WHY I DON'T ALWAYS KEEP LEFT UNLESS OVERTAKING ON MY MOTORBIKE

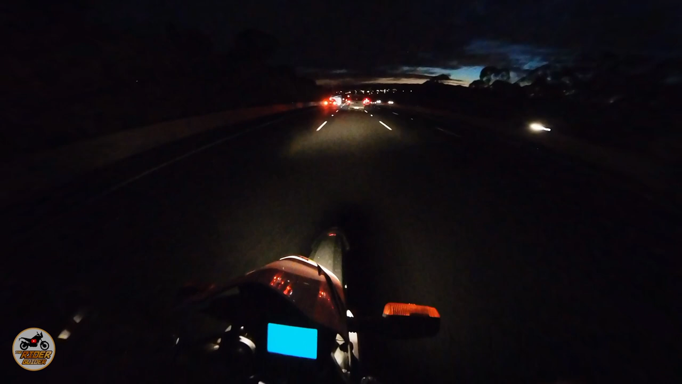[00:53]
They've got a truck there. Now, that's not what happened yesterday. Poor bloke's right away's arse. Now, I'm actually going to stay in this lane now. Because further down, you can see everybody's on the brakes. Nobody is hardly using their gearbox to slow down. So, all you get is bright lights, bright lights, bright lights. And no change when they slow down even further. When they press their brake pedals more, there's hardly any illuminatory increase.